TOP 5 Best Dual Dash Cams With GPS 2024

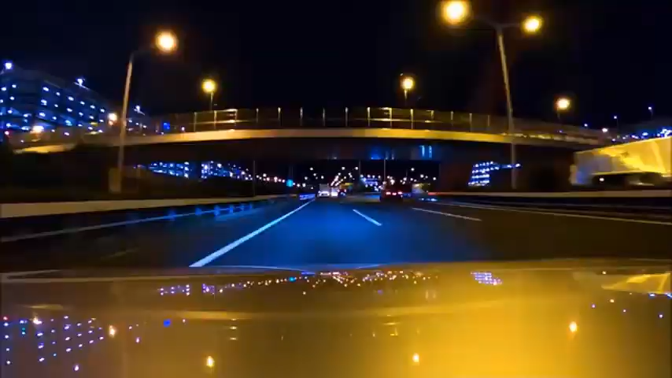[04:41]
for future reference designed to withstand extreme
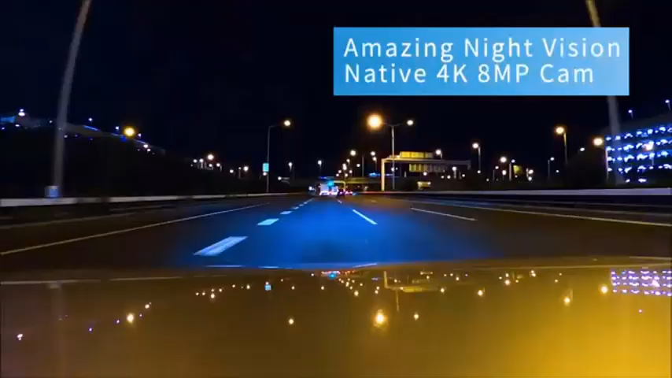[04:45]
temperatures its super capacitor ensures reliable power delivery even in harsh